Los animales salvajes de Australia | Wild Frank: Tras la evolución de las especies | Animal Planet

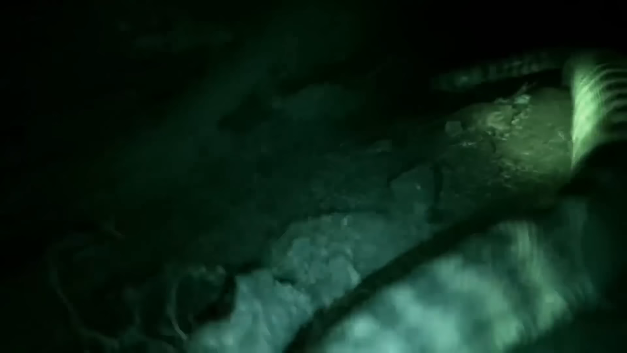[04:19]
Es una pitón, tío. Esto es una pitón, tío.
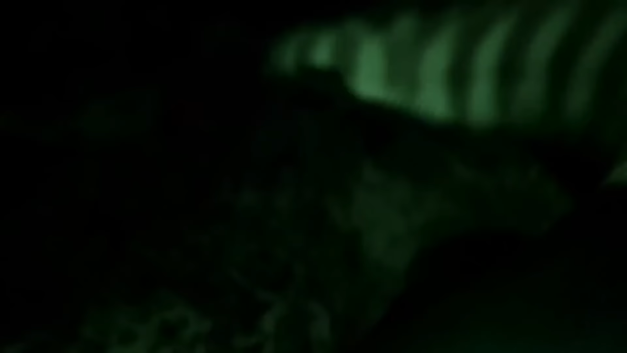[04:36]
Es una pitón de cabeza negra, tío.